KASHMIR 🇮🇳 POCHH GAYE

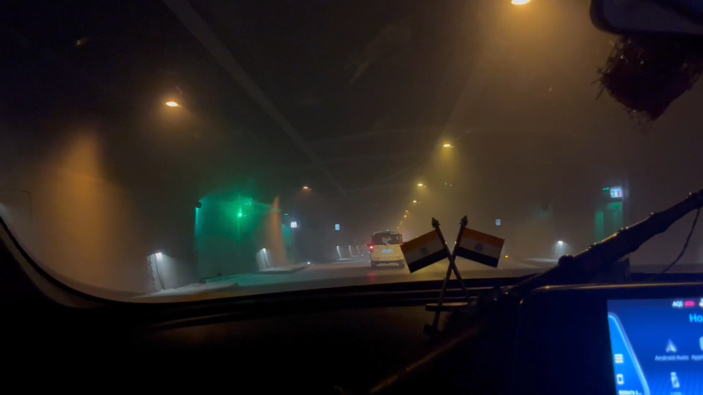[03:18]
3 किलोमीटर ही आ गया शायद, 3.5 किलोमीटर, काफी लंबी टनल, तो अंदर ठंडा की अलग लेवल की हो रखी है, बिल्कुल ठंडा माहौल है।